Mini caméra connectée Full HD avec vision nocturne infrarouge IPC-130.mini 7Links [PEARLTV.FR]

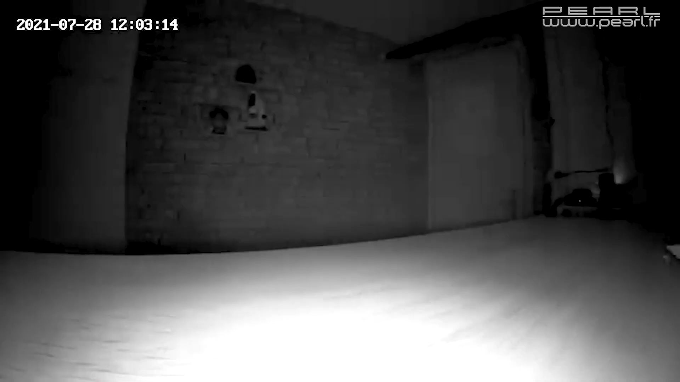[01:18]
La caméra peut filmer deux jours, mais elle peut aussi filmer de nuit, grâce à un système soit automatique, soit manuel, pour basculer donc en mode vision nocturne.
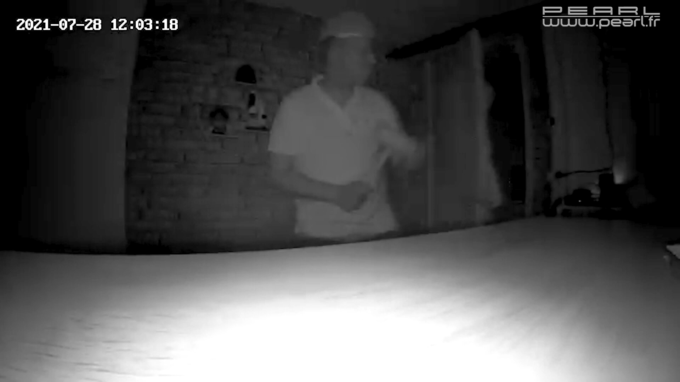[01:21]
Alors à ce moment-là, l'image est en noir et blanc, et l'éclairage ici est assuré par quatre petites LED infrarouges qui ont une portée jusqu'à 5 mètres.